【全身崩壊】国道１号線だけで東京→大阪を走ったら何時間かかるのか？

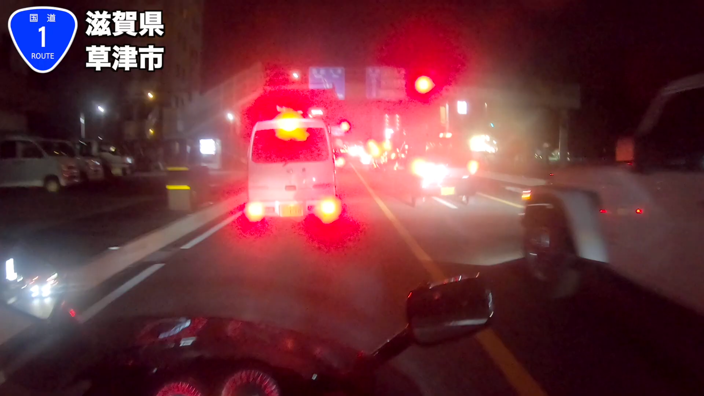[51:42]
1号線は左だって。で、現在の時刻が8時半。おー、なんだなんだ、
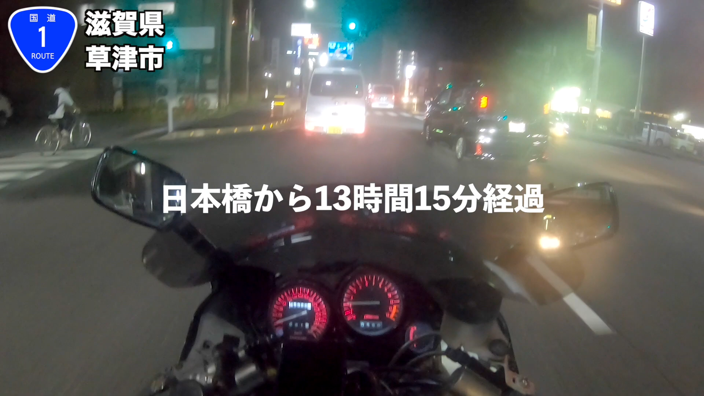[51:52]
ちょっと難しいぞ。一回左行って右に行く感じか。ここを入っていけばいいんだね。1号線、よし。あー、でこっち行くと刑事バイパスね。なるほどなるほど。わざわざ1号線で大阪まで行っております。もうもはや意味がわからなくなってきたな。なんか趣旨がよくわからなくなってきた。さあさあさあさあ、滋賀県抜けたら京都行って大阪ですからね。
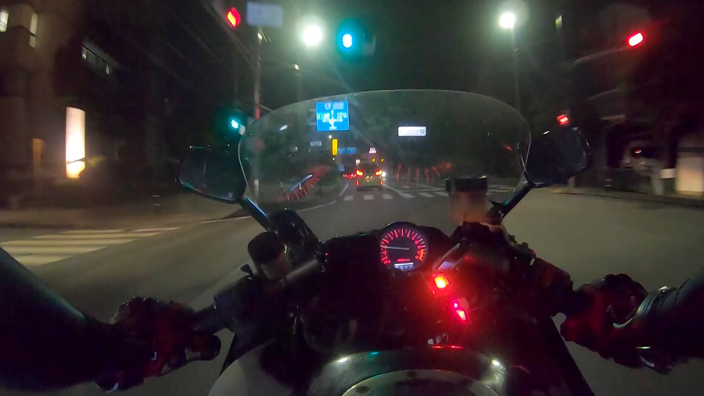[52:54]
入りましたよ。結構もう見えてきましたよ、大阪が。看板も普通に大阪っていう看板が出てきましたからね。いよいよ京都を抜けて大阪と、もうゴールは目前です。
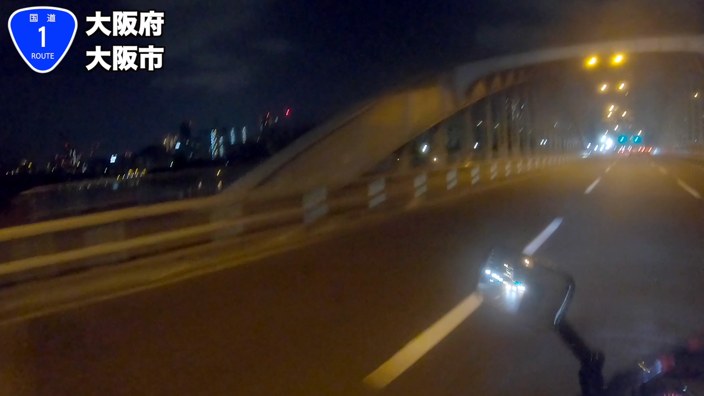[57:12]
さあ、梅田の街が見えてきました。梅田の街なのか、ここは。あと2キロ、あと2キロです。早く早く下ろして、僕をバイクから下ろしてくれ。あ、
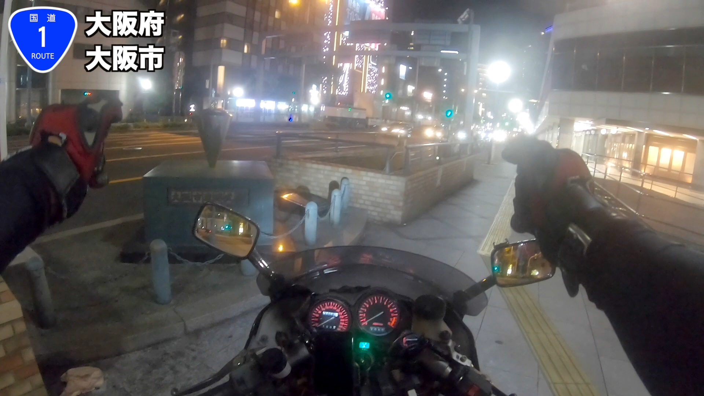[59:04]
ール。マジで、ここが